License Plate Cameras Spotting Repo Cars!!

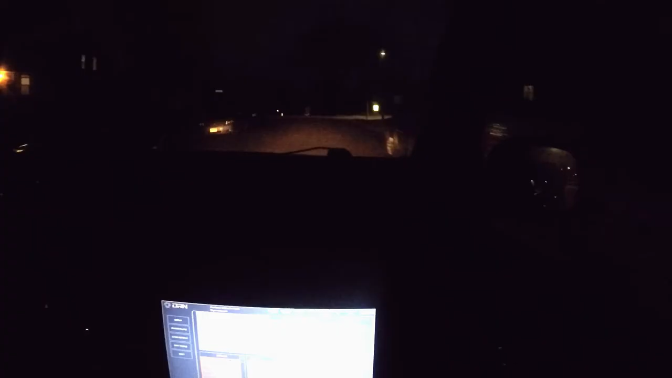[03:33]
So, but then again, this is kind of in kind of like a flop address that they used, but everywhere, it's just right, right past it. Yeah. Ooh, what's that? Not the play we're looking for, and the one we're looking for is silver. So, we've had camera hits on it here before, but like I said, it's kind of a flop address. Like, oh, hey, you know, I can just register here, you know, at the trap house, and nobody will know the difference.
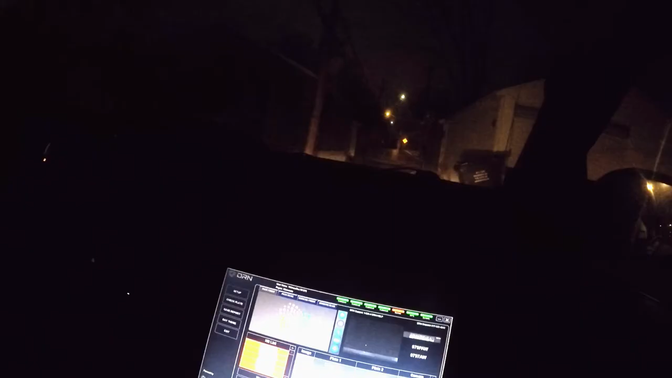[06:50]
437 TPA, you said? Yep. Okay. Almost looks like a Chevy bumper. Like a...
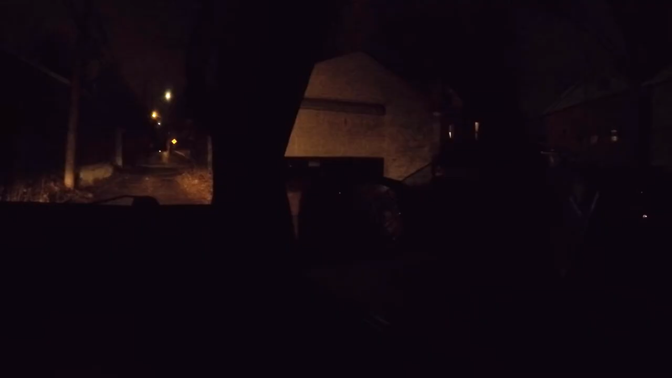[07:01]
But it's probably not. I could be wrong. Hard to say. Very, uh, risky shining flashlights in the alleys, though, because half the time people are like, hey, what are you doing? And they want to come out. Exactly. And that's how you make friends. Exactly. Oh, you're riding on the Chevy parts in a 09 Impala.
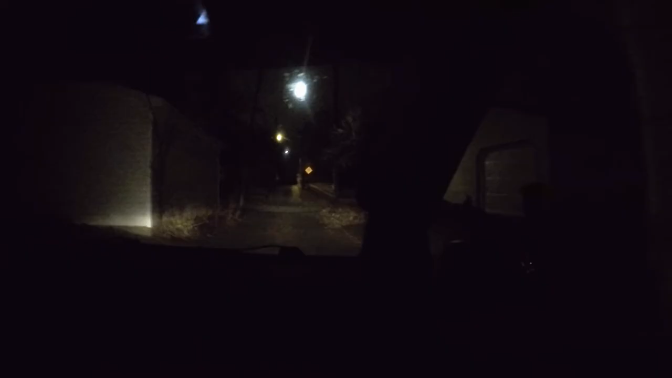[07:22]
I was going to say Impala, but I wasn't sure. It just looked like that lower bumper half and where the exhaust was placed and everything. But that might just be from towing and looking under cars so much.